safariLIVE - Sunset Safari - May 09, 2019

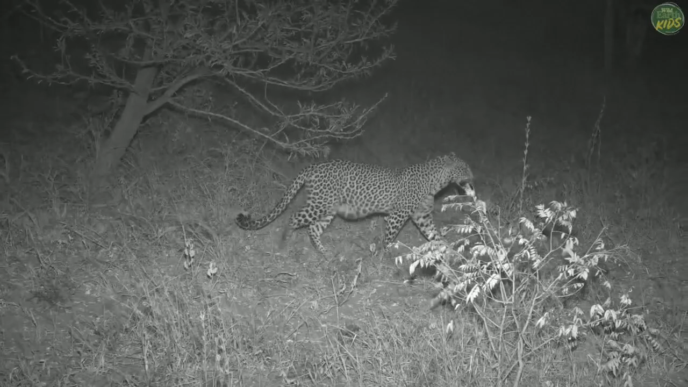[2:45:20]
Now, Amir, as we spoke about, and just have a look at her belly there for a second. Beautiful.
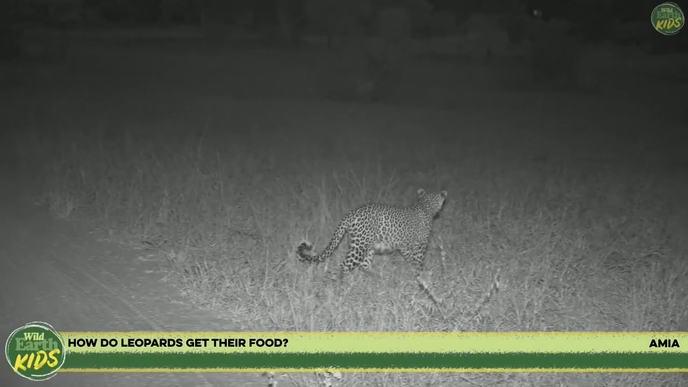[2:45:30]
Amir wants to know how leopards get their food. Amir, they hunt their food. So that's what she's doing at the moment. She is moving through an area going towards the water, and she's looking for prey. Now, unfortunately, as it happens, this open area towards the waterhole is actually, we're not really allowed to drive there. It's actually closed, which is very unfortunate because it means that our leopard is slowly going to disappear,
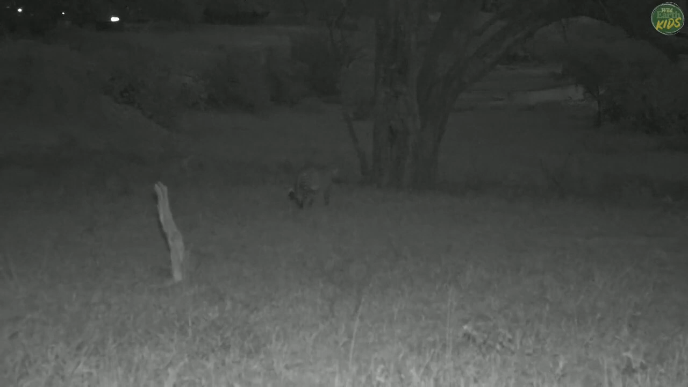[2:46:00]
and what I'm going to have to do is go all the way around and then hope we catch her at the water's edge.
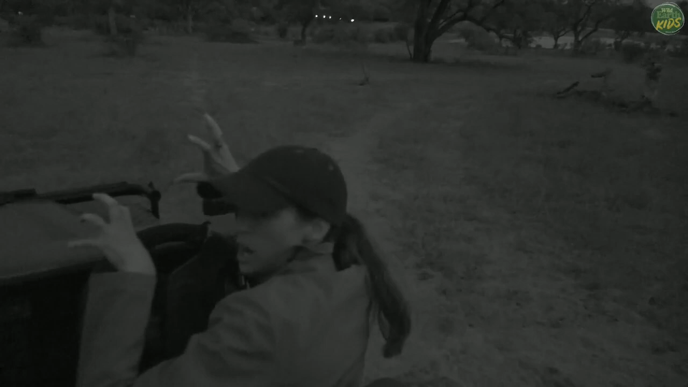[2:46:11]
She's stopping to clean out her claw sheaths and stretch her tendons and mark her territory.
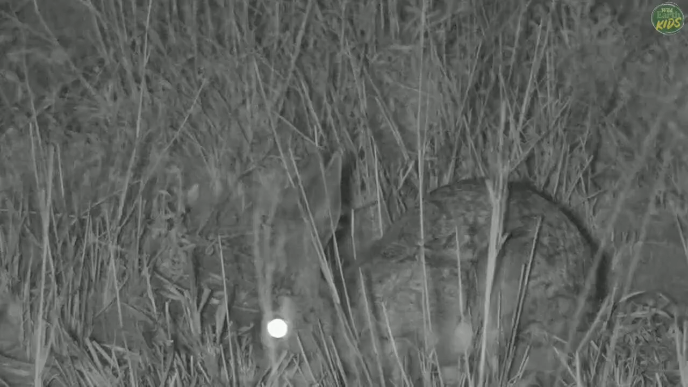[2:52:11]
we are night blind unless we have the headlights of our car or a flashlight shining for us. We can't really see in the dark, but these animals can, especially the nocturnal ones like the scrub hare that we're looking at.
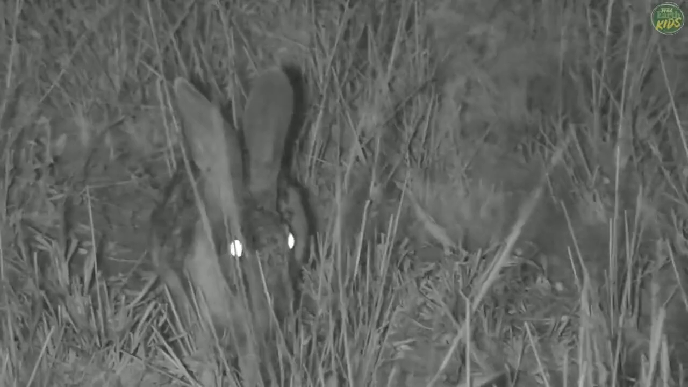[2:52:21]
And you can see what this scrub hare is up to. It's having breakfast, so it's been resting and sleeping for most of the day now. Oh, having a little scratch there, itchy spot on its ear. Oh, that feels good. Scratch behind the ear. So it's been sleeping, and now it's woken up and eating. Alfredo asks, do cheetahs live here?
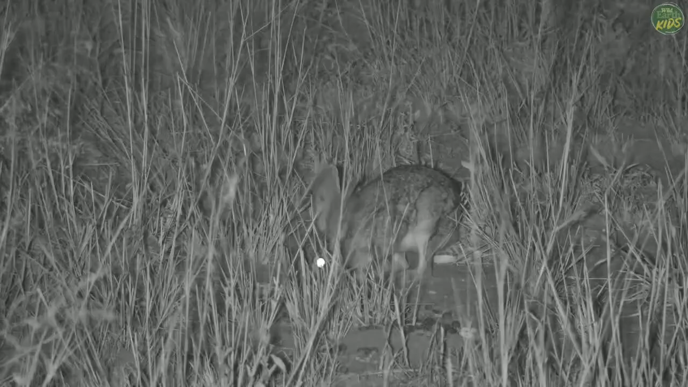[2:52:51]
Sorry, I didn't hear the question. I think it was cheetahs. And yes, Alfredo, cheetahs do live here. They tend to be more diurnal or day active,
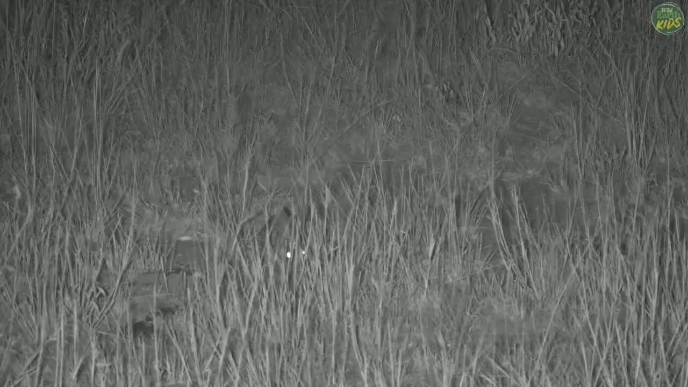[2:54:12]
Oh, sorry, I didn't get that question either. If you could repeat that, please. Oh, look at his ears, gone flat.
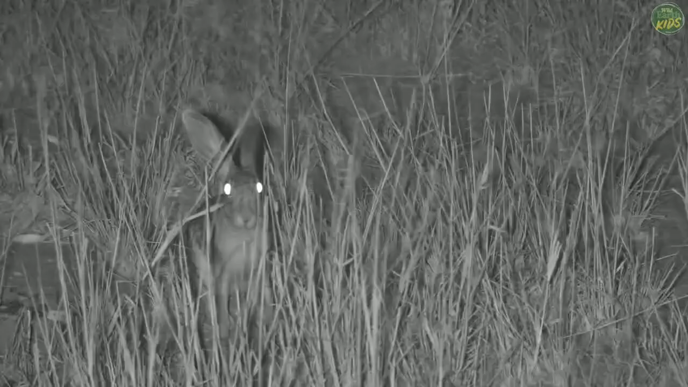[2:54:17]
So that's what happens if he thinks he spots a predator, someone that might be after him, which in this case must be an owl. Where is? Oh, Hadesa, where does the How does the rabbit know where his family is? Well, rabbits aren't very social. Or this scrub here, rather, isn't very social.
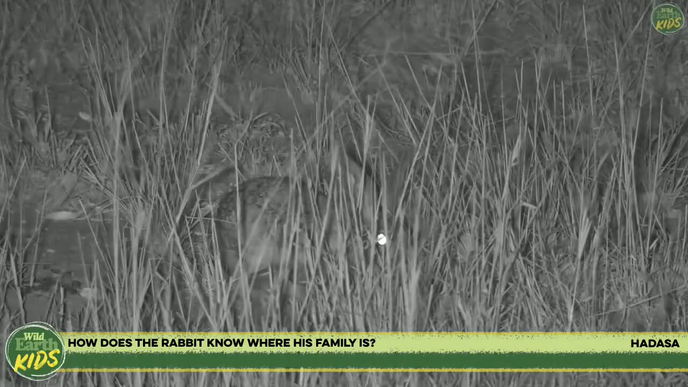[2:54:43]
They're quite happy on their own, and unless it's a female, unless it's a mommy hare with its youngsters, they don't really bother. But they do know if they are needing to be in touch with other family members, like a mother hare with her youngsters. They usually locate each other by smell.
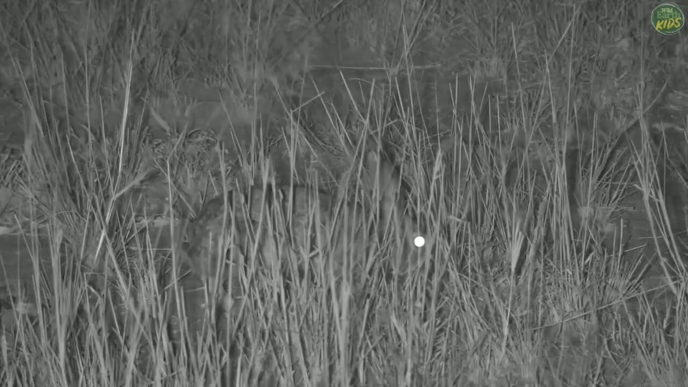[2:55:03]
She'll be able to smell where her babies are hiding. It's very busy having some breakfast. So while we carry on watching this scrub here having breakfast,
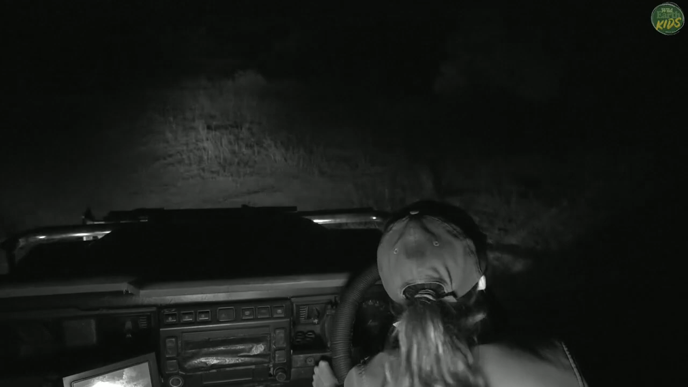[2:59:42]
It's over there. Over sort of there-ish in the darkness.